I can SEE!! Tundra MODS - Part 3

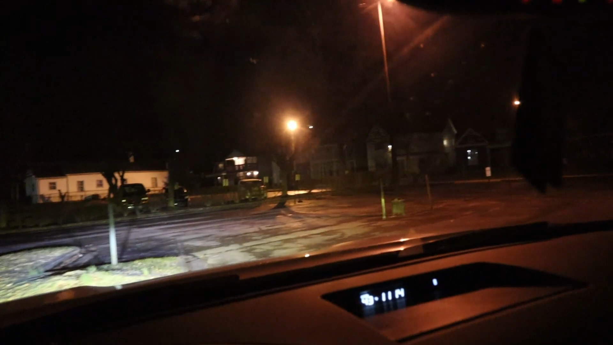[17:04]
how awesome these are. Now, mind you, there's even like lights in the parking lot here. These lights are killer.
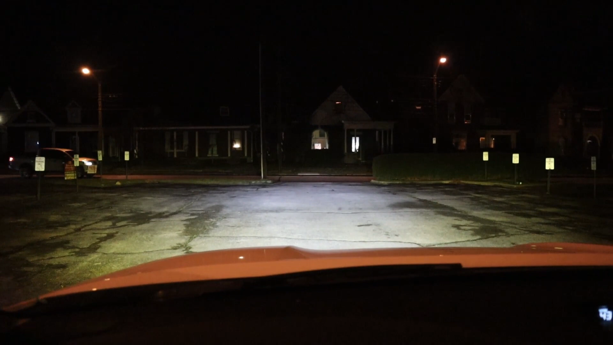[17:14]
And once these cars go by, I'm gonna flick on the high beams, and they are bananas. All right, those cars are by, and we are gonna be able to see for days on trails, like regular, you know, unlit roads, and just driving around town. I don't think I'm gonna be blinding anybody. We'll find out on the way home. I think that we're gonna be in good shape. All right, guys, I'm gonna head home.